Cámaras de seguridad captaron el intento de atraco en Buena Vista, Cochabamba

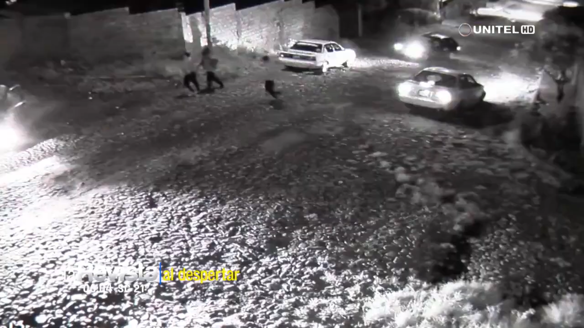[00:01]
Imágenes de cámaras de seguridad, delincuentes que intentaron atracar a un taxista de un radiotaxi.
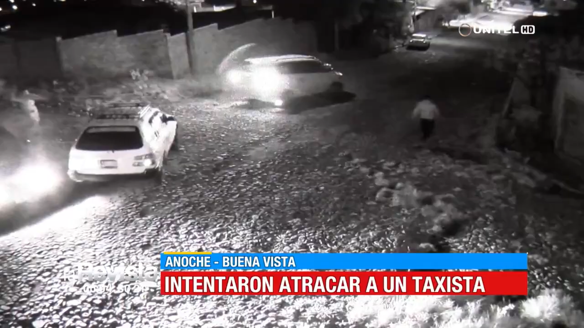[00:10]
Vean ustedes estas imágenes. En primera instancia, se conoce que tomaron el servicio cinco personas de un tanparo de este taxi. Pretendían ser trasladados hasta un punto determinado. En el tramo, las personas empezaron a asfixiar al conductor.